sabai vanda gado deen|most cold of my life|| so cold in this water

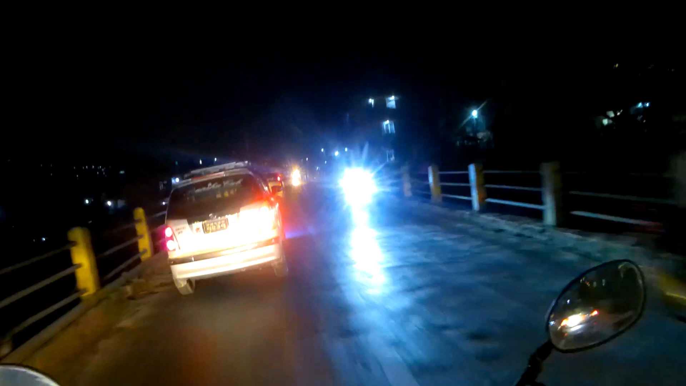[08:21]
आजकल त ट्याक्सी पनि कहाँ जस्तो हुन्छ नि यार साइडतिर त हेरे कहाँ जस्तो छ कसरी नम्बर प्लेट हेरे कालो छ